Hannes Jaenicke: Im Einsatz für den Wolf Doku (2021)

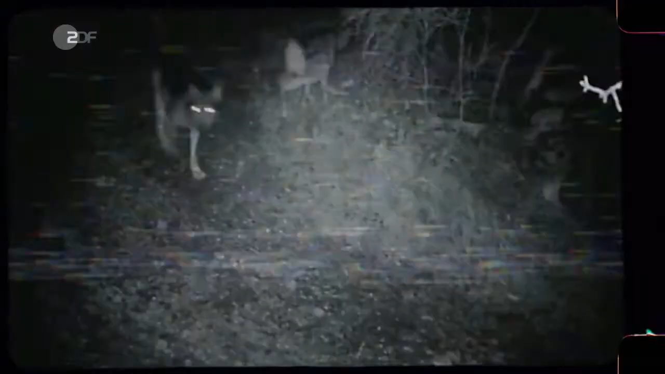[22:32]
Mit Kamerafallen und GPS überwachen Wissenschaftler der Parkbehörde die Zehnrodel in Mayella.